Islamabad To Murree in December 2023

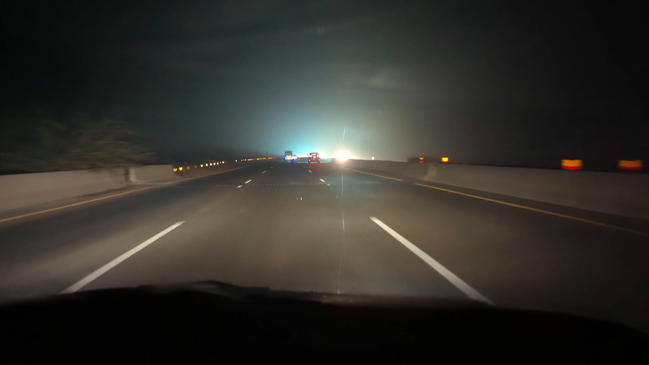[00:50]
5:17 और फॉग की हालत देखें। अब हम निकलने लगे अपने सफ़र पर, आग बताते हैं आपको कहाँ जा रहे हैं। सो ये फ़िलहाल सरप्राइज़ है, तो वेट करें। मोटरवे पर पहुंच गए हैं और कदरे जो हालत है वो फॉग की बेहतर है। मोटरवे से पहले जो है ना फॉग बहुत ज़्यादा थी, अब फॉग जो है वो थोड़ी कम लग रही है।
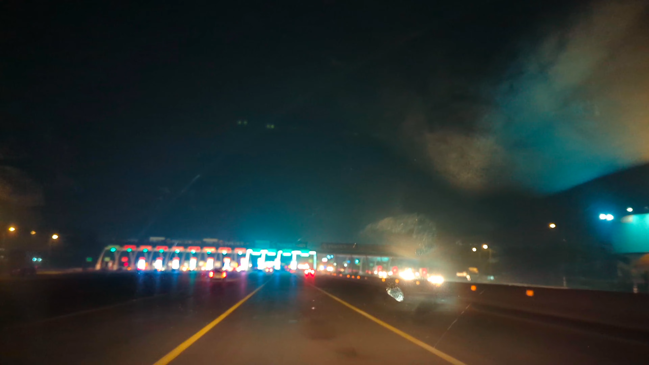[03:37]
जी फाइनली हम इस्लामाबाद पहुंच चुके हैं टूल प्लाजे पे। इसके बाद अभी भूख लग रही है बहुत शदीद,